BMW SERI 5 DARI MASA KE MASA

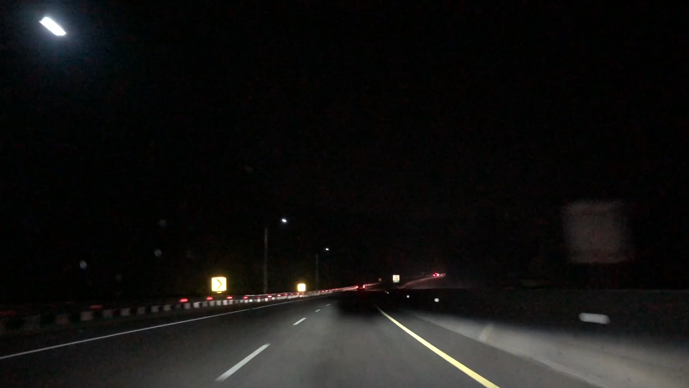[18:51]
Ya, kalau misalnya depan ada mobil, mobil itu nggak disorot sama yang seperti lampu tambahan itu. Kalau misalnya kosong, itu langsung normal seperti high beam biasa.